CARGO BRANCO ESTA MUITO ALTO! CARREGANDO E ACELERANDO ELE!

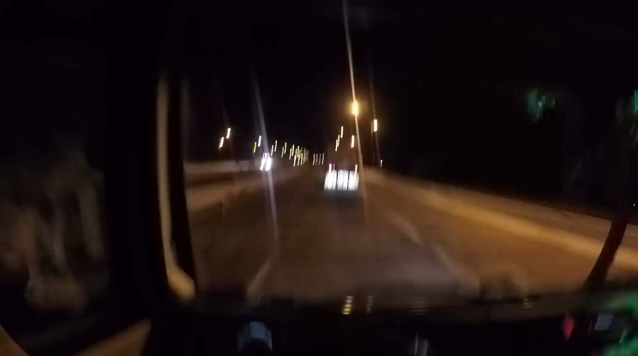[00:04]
botando, né? Não passa. Você tá doido. Já parece que nós tá com batata. 90 por hora, pau, sem capacete. Tu é doido, meu parabéns a todos sujo.